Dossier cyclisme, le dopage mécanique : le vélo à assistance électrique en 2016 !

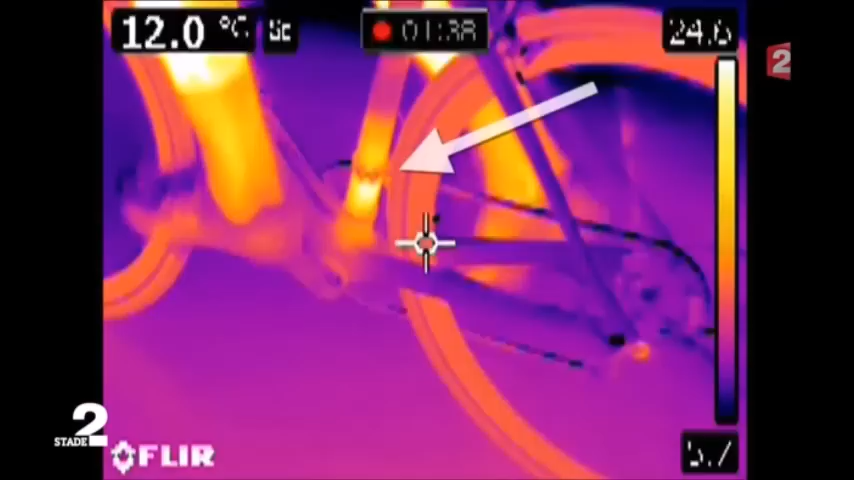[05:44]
On screen: spot 12.0°C
En action, la batterie et le moteur au-dessus du pédalier dégagent de la chaleur.
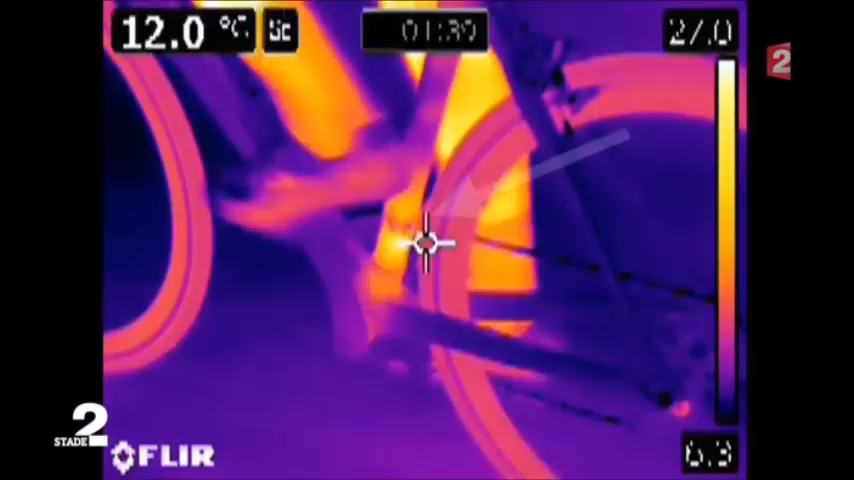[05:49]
On screen: spot 12.0°C
En imagerie infrarouge, cette partie du cadre apparaît incandescente. Notre premier test fonctionne.
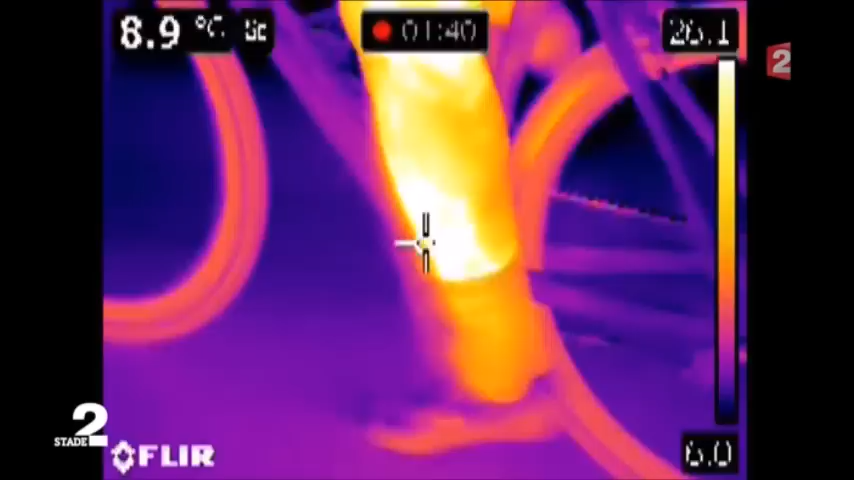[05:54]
On screen: spot 8.9°C
Pour fêter ça, Alessandro nous montre même son truc pour épater les filles. et hop, sans les pieds, le vélo pédale tout seul.
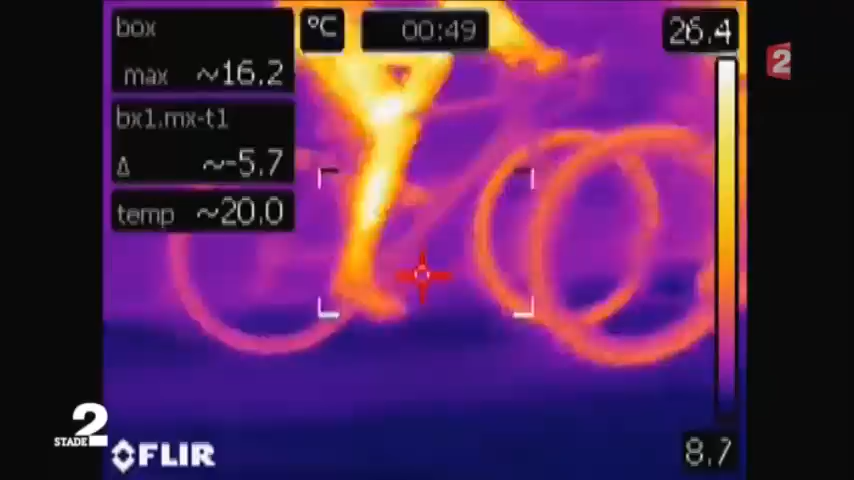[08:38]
On screen: max 16.2°C
on peut détecter des sources de chaleurs anormales et au besoin déclencher des contrôles.
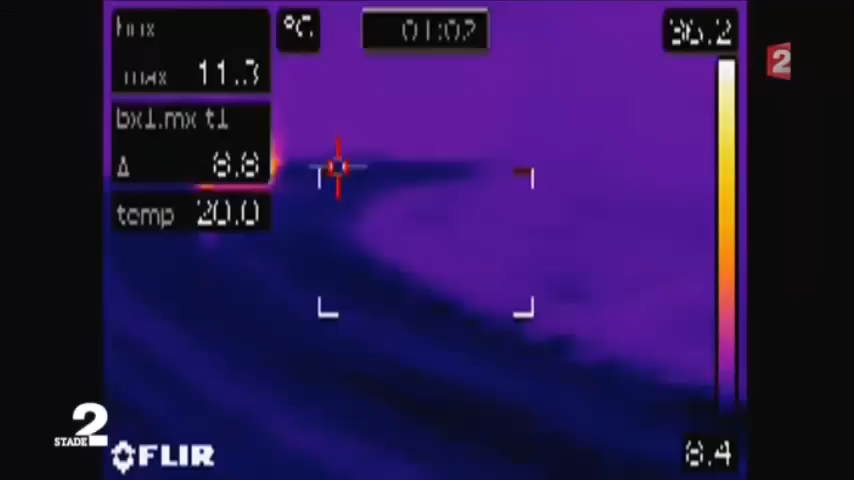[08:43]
Une technologie écartée par l'UCI.
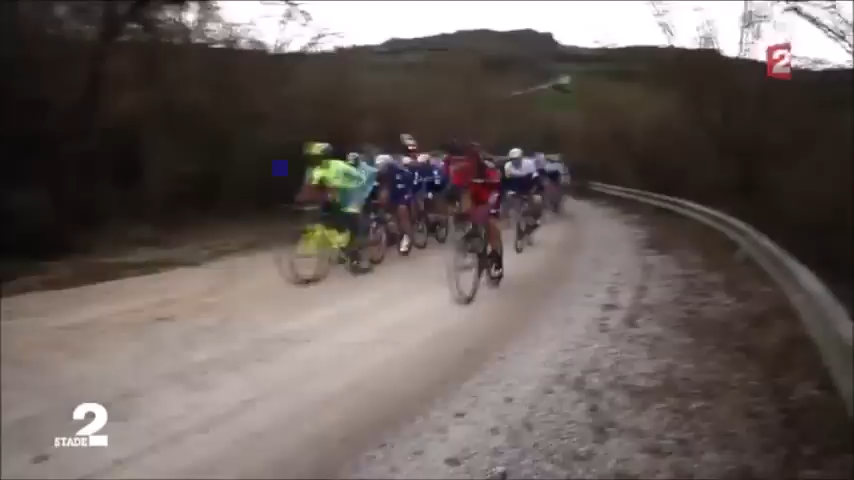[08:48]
Nous nous postons dans des pentes à plus de 10% mais depuis le cas de la jeune Belge, on dit que la peur aurait fait ranger les moteurs.
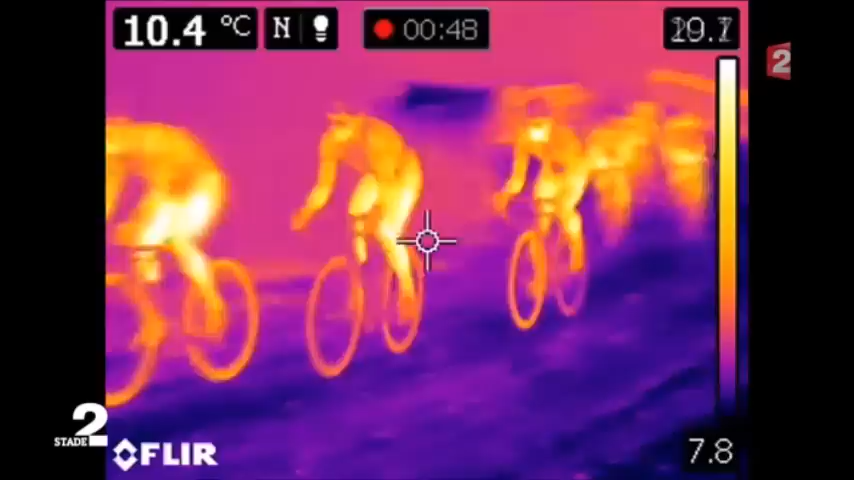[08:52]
On screen: spot 10.4°C
C'est ce que confirment les premières images. Pas de rougeurs suspectes dans les cadres ou les pédaliers.
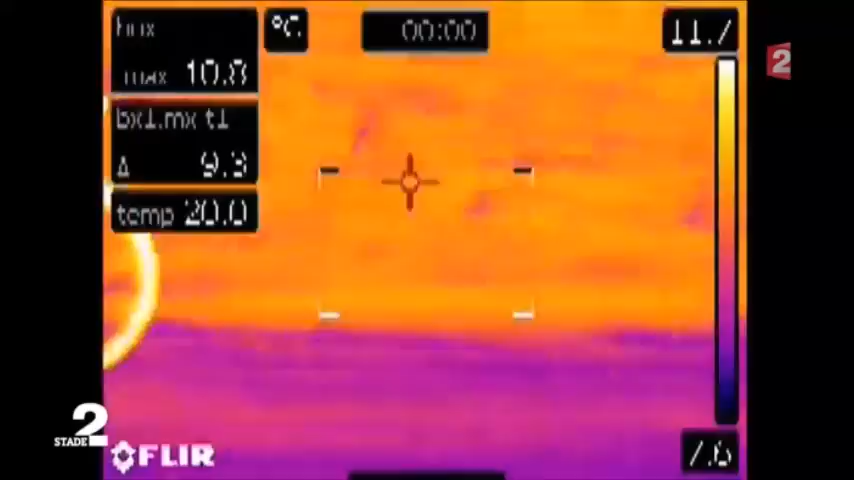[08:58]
Jusqu'à un couple de coureurs. Et un détail qui va attirer notre attention.
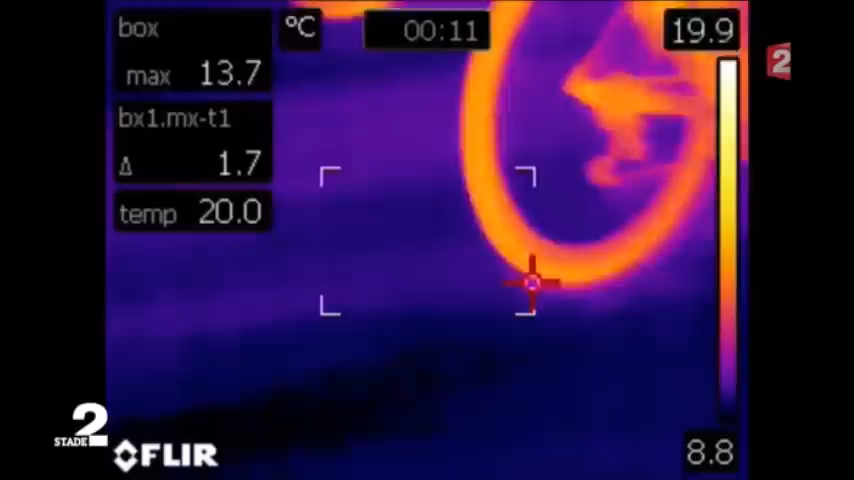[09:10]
On screen: max 13.7°C, scale top 19.9°C, scale bottom 8.8°C
Nous montrons l'image à un expert ingénieur en imagerie thermique.
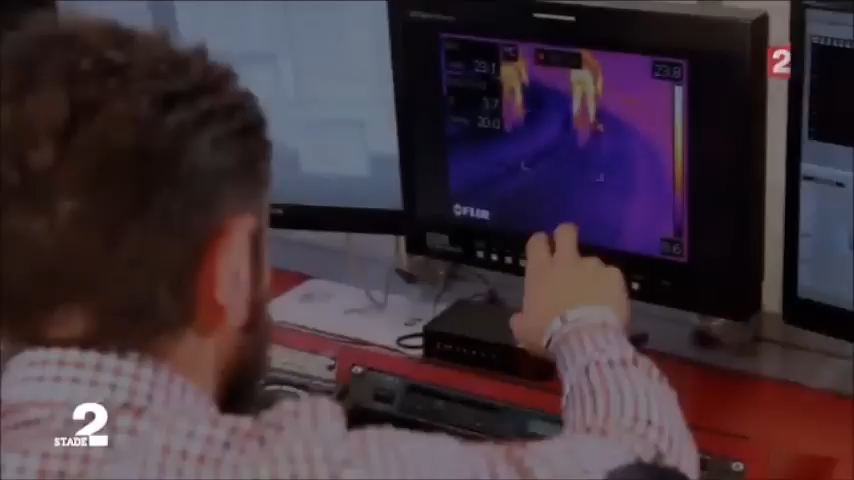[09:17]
Effectivement, je m'aperçois qu'ici, on est plus chauds que sur ce vélo. Au même endroit.
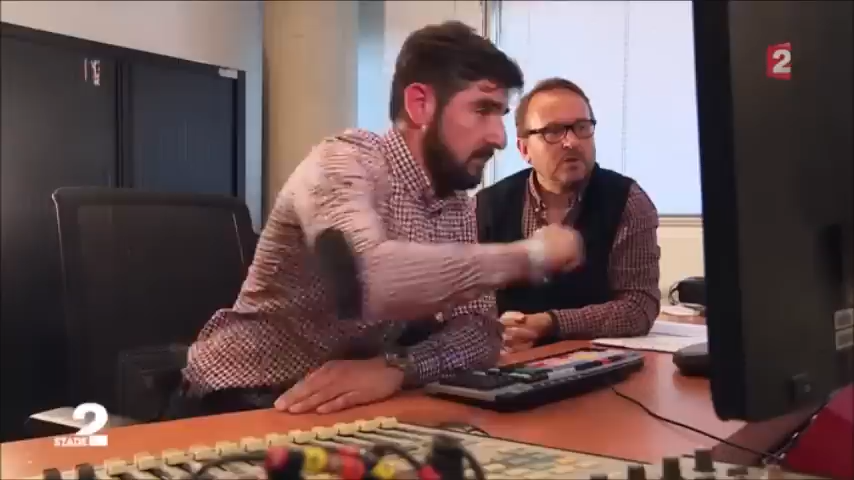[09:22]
Au même endroit. À la même température atmosphérique. À la même vitesse. Et à la même vitesse.
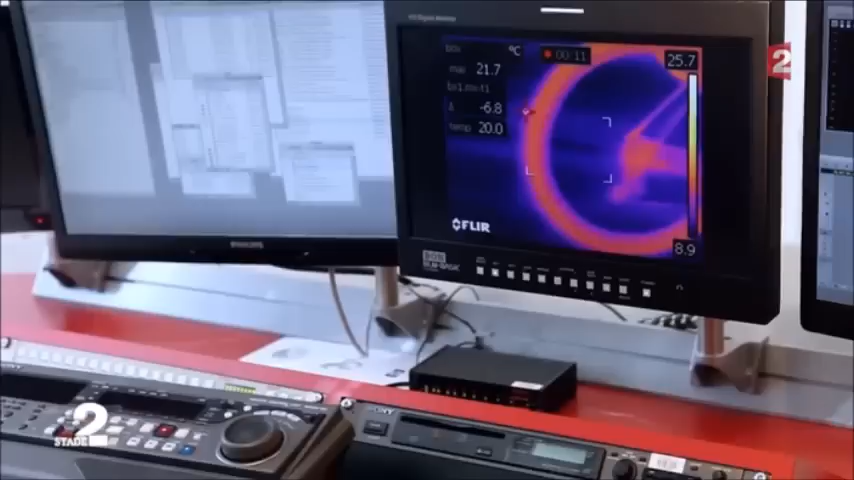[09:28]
On screen: max 21.7°C, scale bottom 8.9°C
On le voit bien. On a toujours ici, là. Ici, donc c'est chaud.
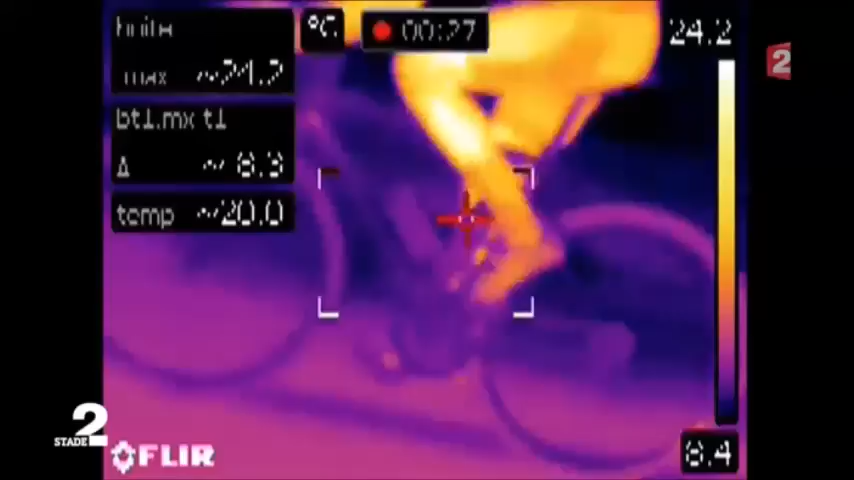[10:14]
On screen: scale top 24.2°C, scale bottom 8.4°C
Dans un groupe de coureurs qui poursuit la tête de course, un pédalier attire notre attention. Le centre du pédalier orange apparaît plus chaud que le reste et surtout plus chaud
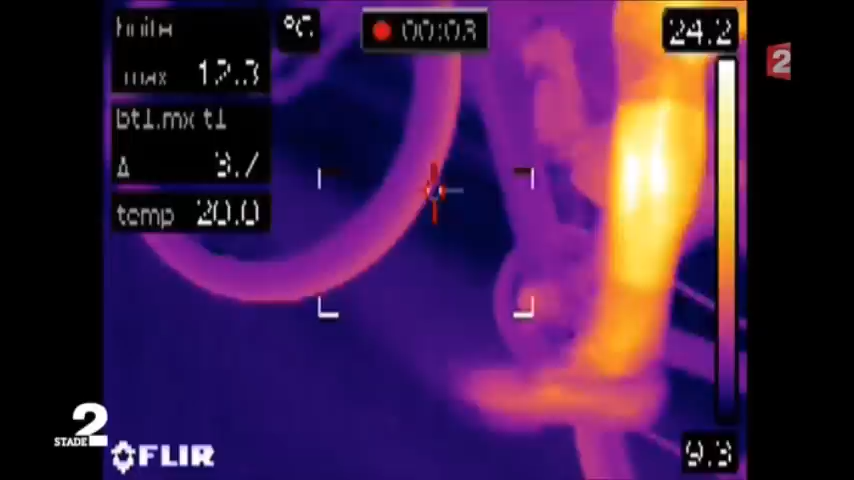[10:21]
On screen: scale top 24.2°C, scale bottom 9.3°C
que les pédaliers des autres coureurs qui eux restent bleus ou mauves.
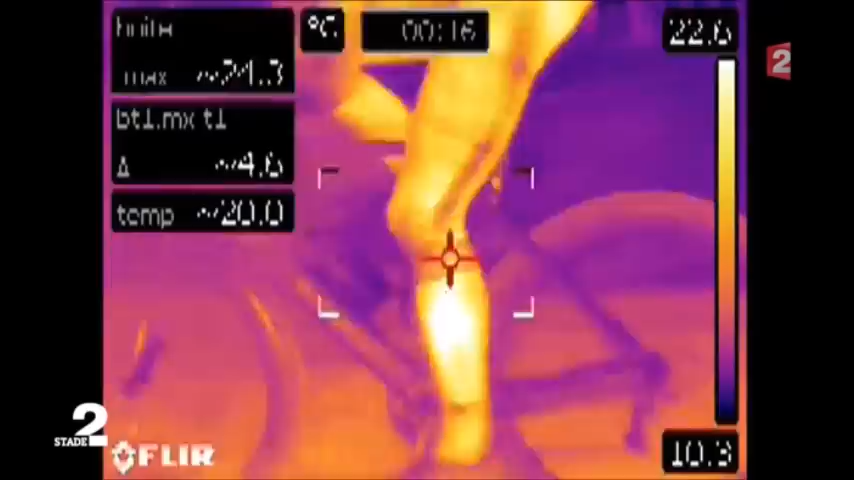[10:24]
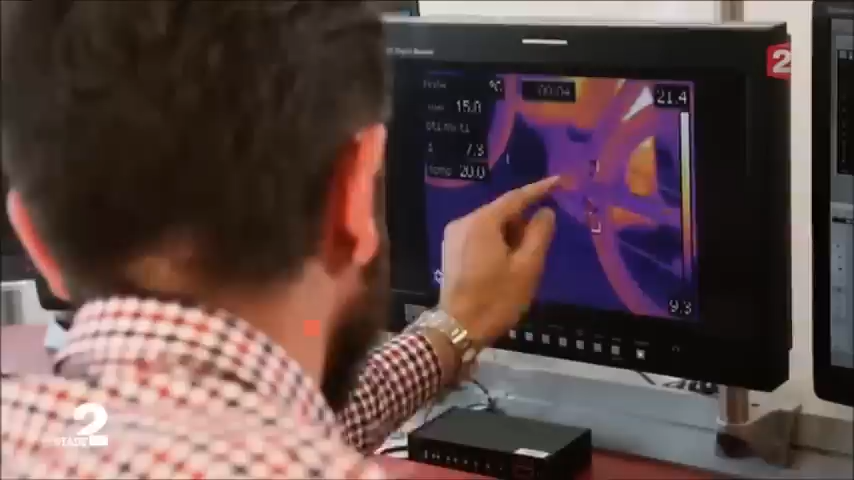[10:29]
Ici c'est quand même assez localisé, c'est même très localisé. Ici je vois ma variation de température, ici je suis un petit peu plus dans des couleurs basses et ici chaude.
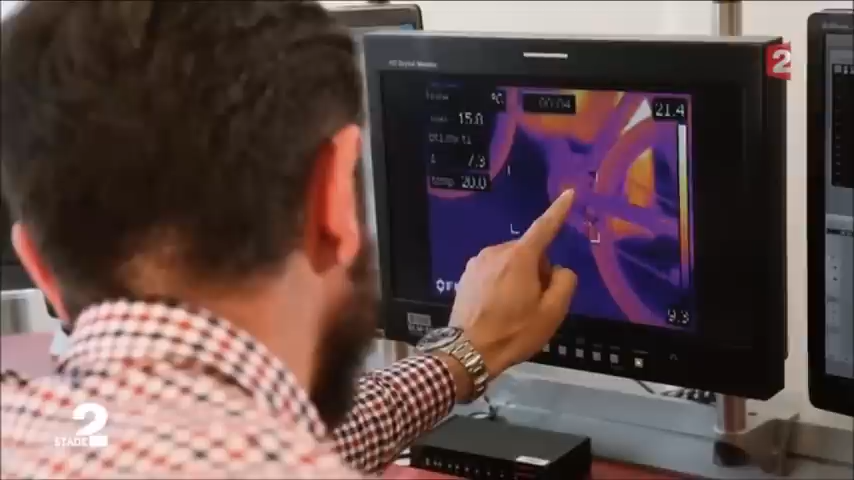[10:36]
C'est quand même assez localisé. Moi je peux estimer qu'effectivement on a un point chaud.